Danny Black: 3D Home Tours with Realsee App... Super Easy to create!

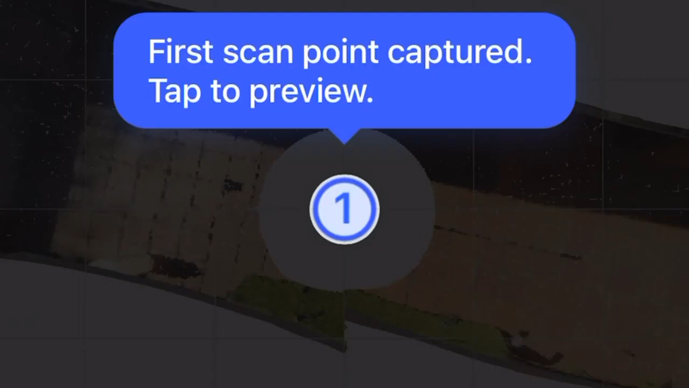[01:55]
And then it just kind of lets you know on the app.
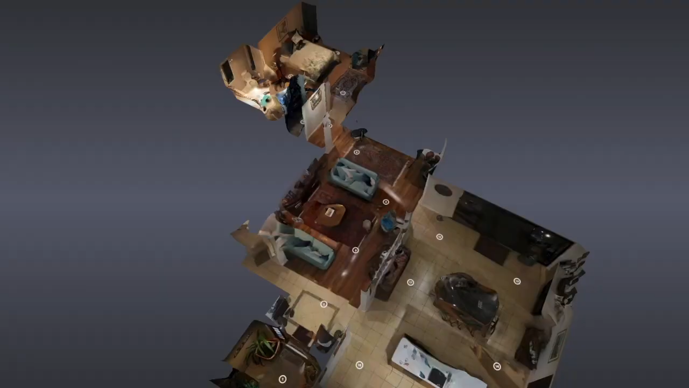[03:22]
And then another part that just made me go, wow, is the fact that you can get 3d modeling of it.
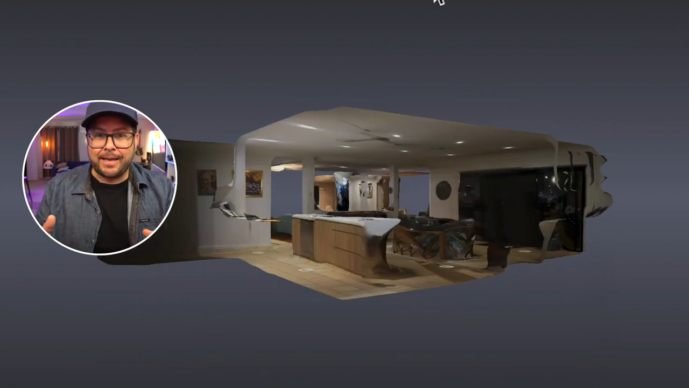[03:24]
So you can see your floor plan and like 3d, you can scroll around and like open space and see this room from a different angle.
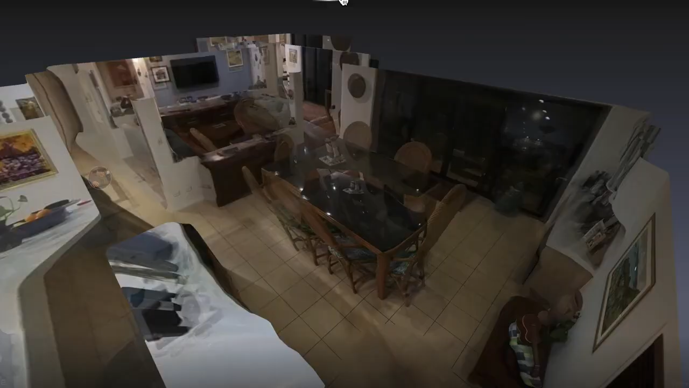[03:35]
And then you can just zoom right into it, or you can flatten it out and you can see the whole floor plan. And it'll even give you the dimensions and even have like smart detection.
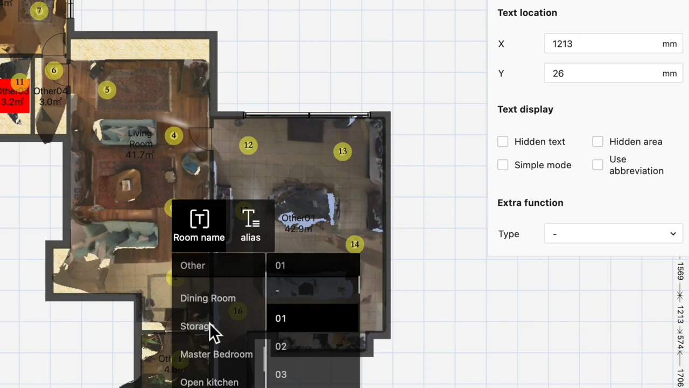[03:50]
But you can also edit and customize that as well. And you can even take this a step further where you can access it on your computer and you can add filters.
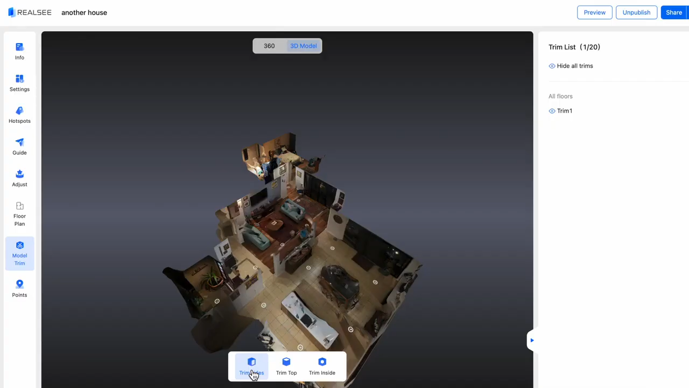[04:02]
and you can even tidy up your 3d model, just like cropping the edges a little bit to make it a lot nicer and neater.